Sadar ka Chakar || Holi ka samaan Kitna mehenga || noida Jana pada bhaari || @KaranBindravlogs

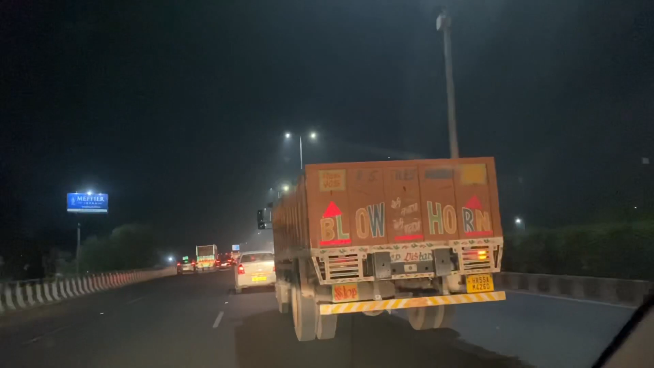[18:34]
चलते हैं एयरफोर्स के, ये अब ट्रक आ गया बीच में, लेकिन ये देखो आप, ये है लेफ्ट हैंड ड्राइव, ये एयरफोर्स का ट्रक है, आई एम श्योर ये NSD जा रहा होगा।
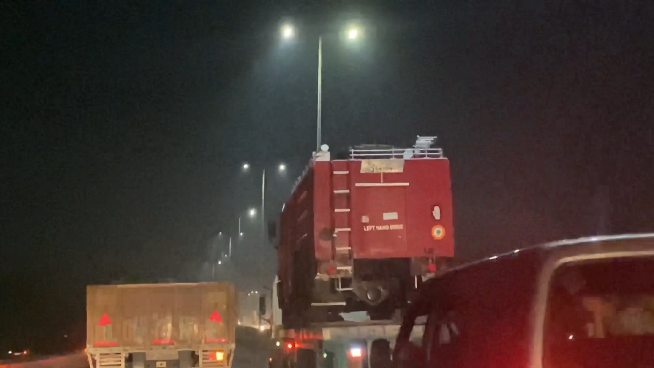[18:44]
क्योंकि हम भी पहुंच गए हैं अब एग्जिट 10 की तरफ, ऑलमोस्ट घर है, हमारे को 11:21 दिखा रहा था,